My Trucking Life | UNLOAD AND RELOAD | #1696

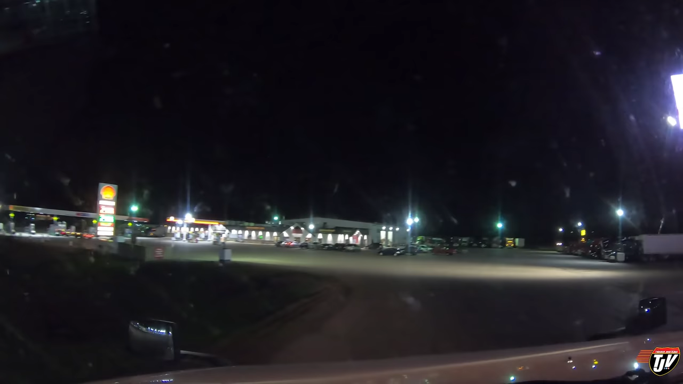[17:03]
It's a privately owned, turn right onto I-94 East. Sort of like a mom and pop type shop. Not like a big chain like Flying J or TA or anything.
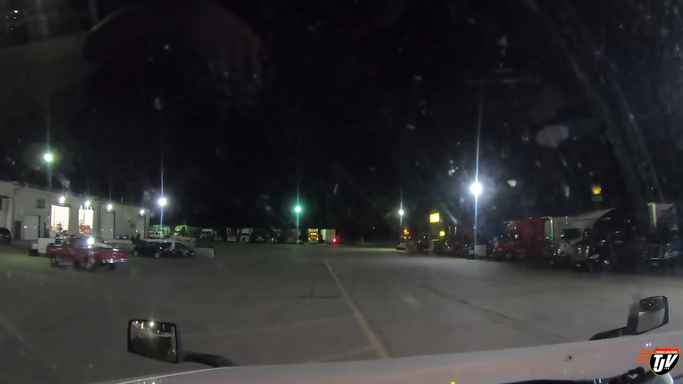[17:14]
All right, so we gotta find a parking spot. Somewhere quiet, preferably. This guy left his signal on. Whoops. I'll probably go park in the back.